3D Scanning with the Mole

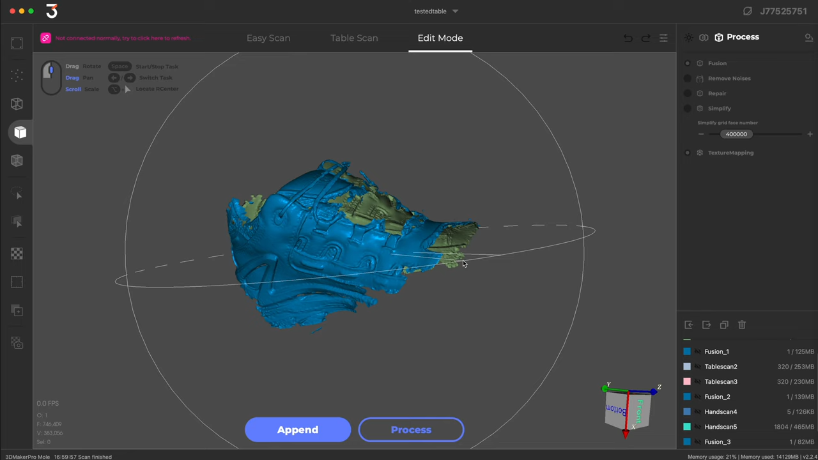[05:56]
And you get the data is decent, but it can't capture all the data, the near and the far.
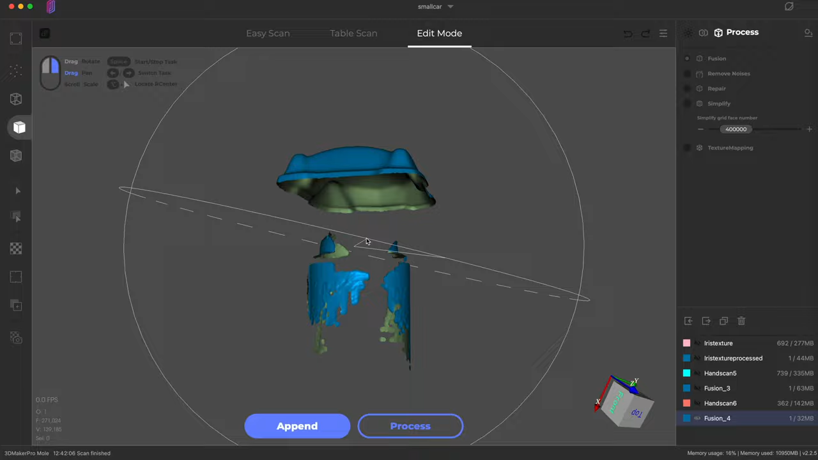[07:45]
You can see a little shinier. Lotlet's texture that was picked up.
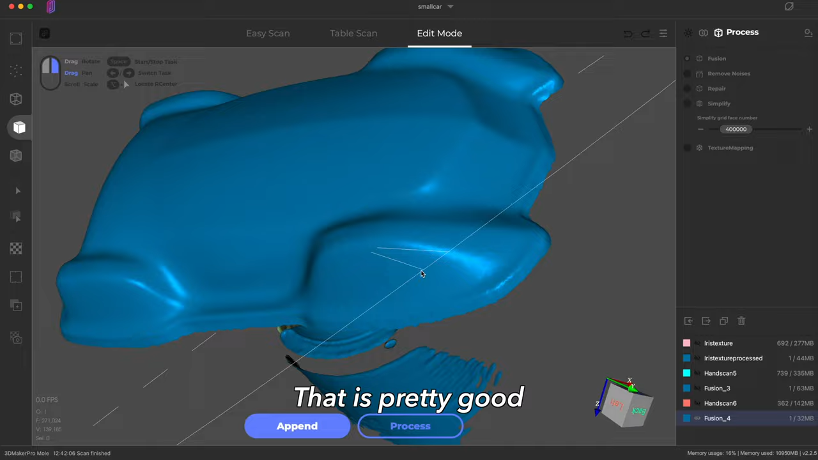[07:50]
So this scanner doesn't need that texture to do its standard scanning,
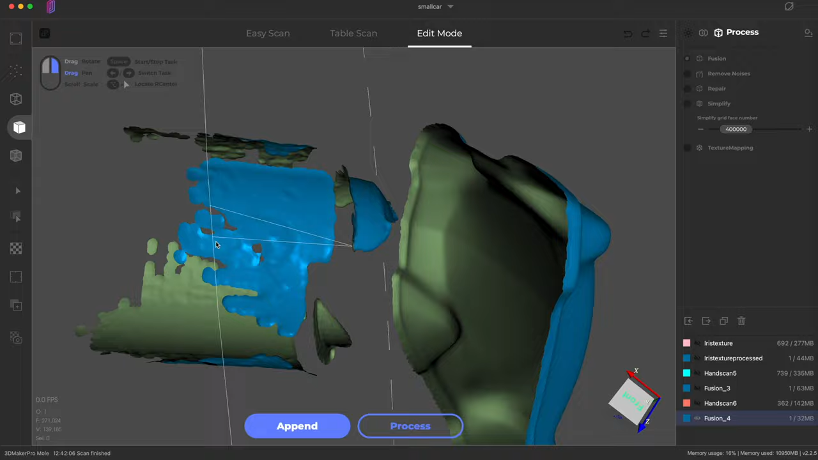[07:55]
which is nice improvement in technology, makes things easier, faster, better for me.